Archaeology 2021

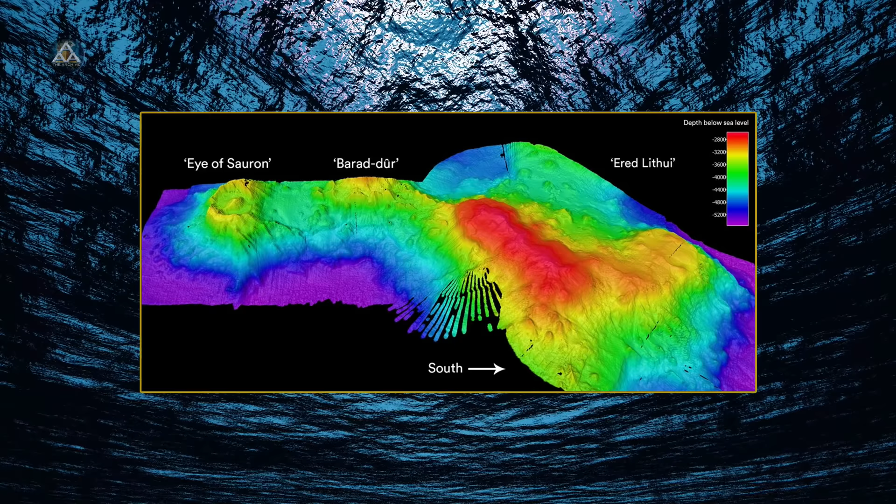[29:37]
collapsed underwater volcano with an uncanny resemblance to the all-seeing eye of sauron as
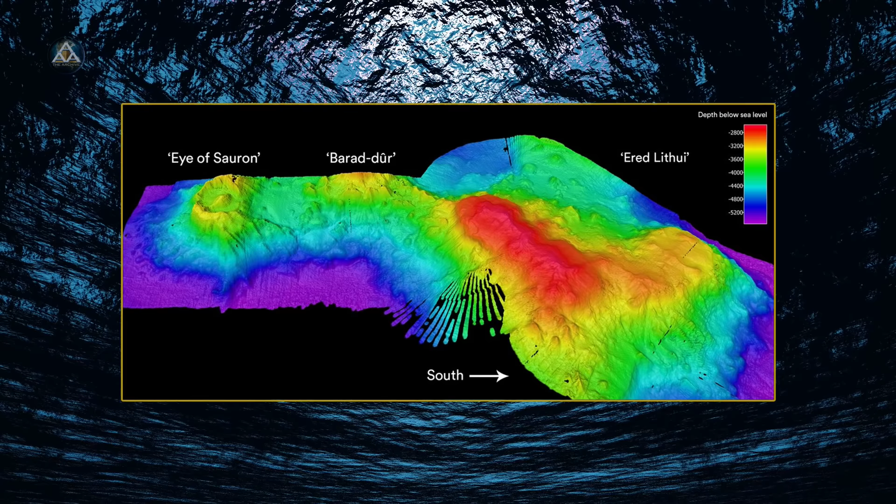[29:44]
well as two other seafloor structures named after places in
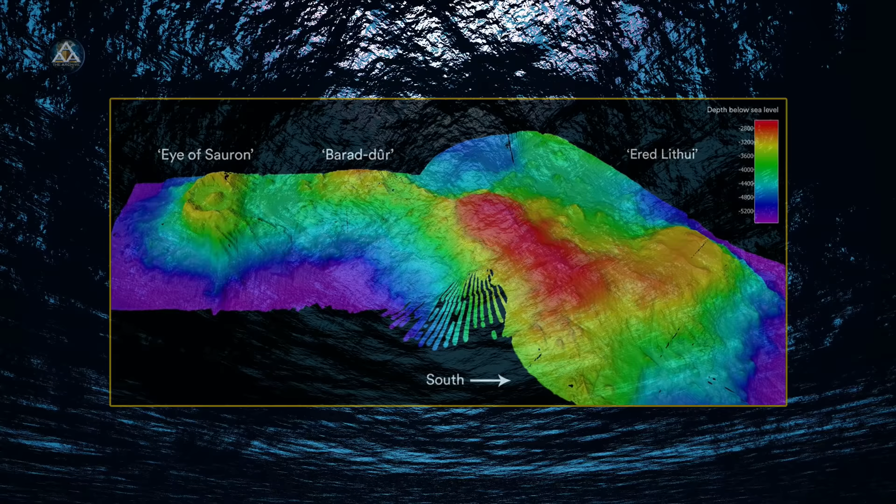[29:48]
tolkien's middle earth the eye is actually an oval-shaped depression measuring 3.9 miles long by three miles wide called a caldera the giant divot is left over from the ancient collapse of a deep sea volcano the caldera is surrounded by a 984 foot tall rim giving the impression of eyelids and
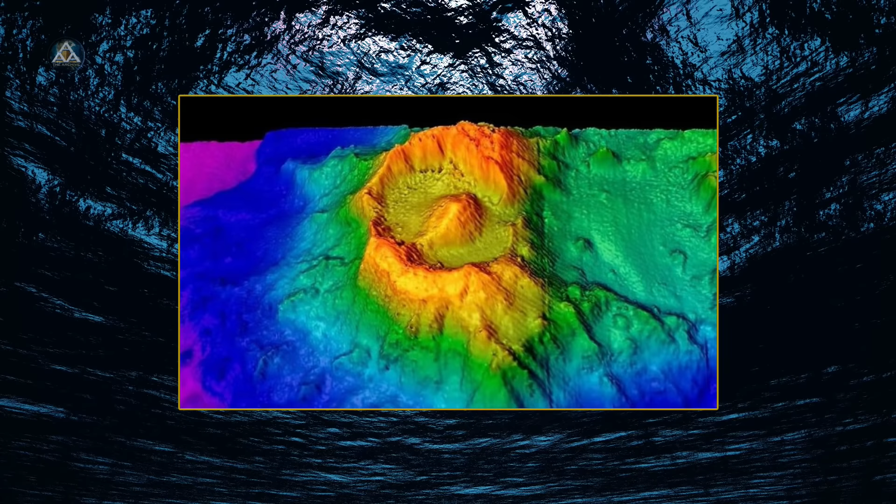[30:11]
an equally tall cone-shaped peak at the center which looks like a pupil the structure is located 174 miles southeast of christmas island